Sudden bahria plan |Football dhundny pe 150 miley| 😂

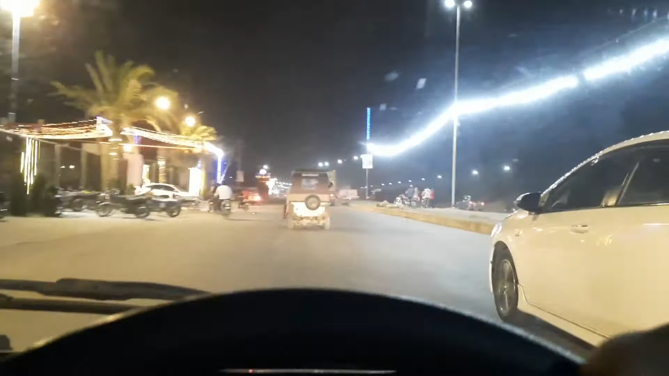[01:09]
फुटपाथ से बहुत जाम है, पता नहीं क्यों है आगे कुछ, मेरे हो सकता है कुछ हो नहीं रहा।